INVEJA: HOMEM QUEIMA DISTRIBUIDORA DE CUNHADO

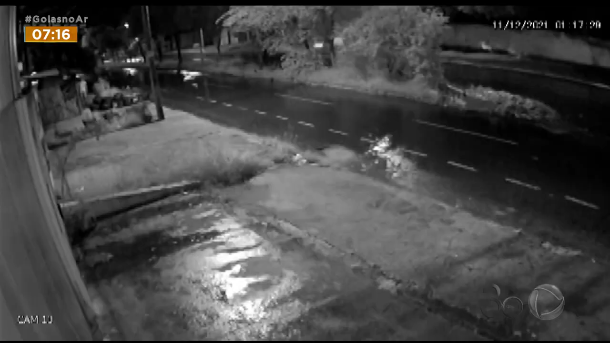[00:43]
No registro da câmera de segurança, o homem aparece a 1h17 da manhã, andando pela avenida, atrás do comércio.